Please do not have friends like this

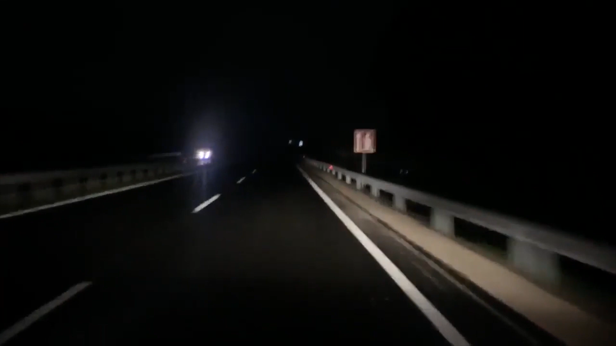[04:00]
इस रोड़ को म्यूजिकल रोड़ कहा जाता है वो इसलिए क्योंकि इस रोड़ पर अगर आप तैकरियू स्पीड से चलेंगे तो आपको म्यूजिक सुनाई देगा